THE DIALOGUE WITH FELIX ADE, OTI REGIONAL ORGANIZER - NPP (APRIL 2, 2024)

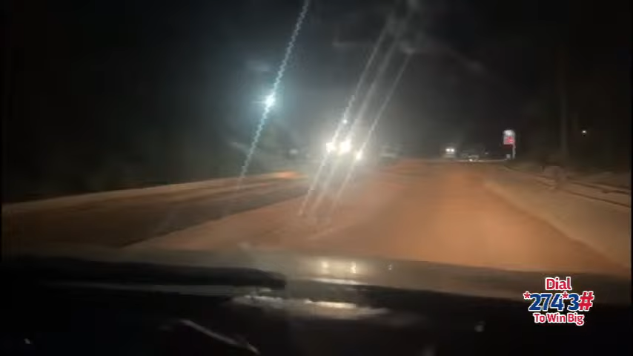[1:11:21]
Nanu ya, Dunkwao Fado. Okay, we can also speak about this. This is the Eastern Corridor Road. Have, Beve, and Anajoni contractors in Ejumai. Anajoni machines, Egusom Ejumai.
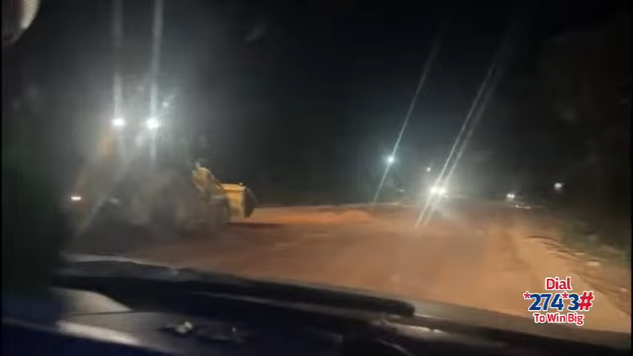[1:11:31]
This was yesterday night. And when you open? And no, Anajoni, I'm free, you tear about. Anajoni, no, Ejumai. Oh, I see. So, are you telling me, see, 24-hour economy, and I need that. Contractors are at site in the night working. This I will have very intimate. Now the speed of the equine come. And I'm going to be 5 days. See me if you see by. But let me wait. And remember, I had an idea. So these are things we're talking about. So this is Volta Regional.
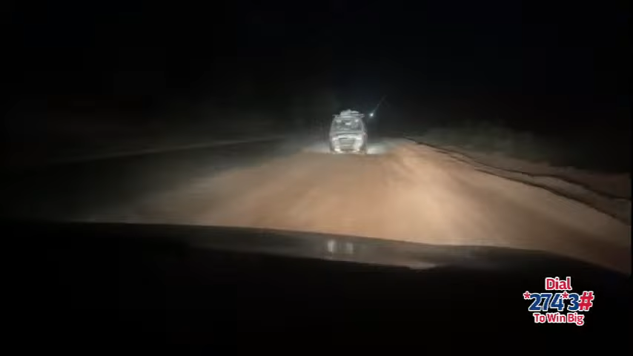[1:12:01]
South Dine. Yes. Rocks in the Fiamaco. Then there you are. Honor and a GO. Omo Yejuma. Omo Yejuma the contractors in Gusuno. This is what we call performance. Performance.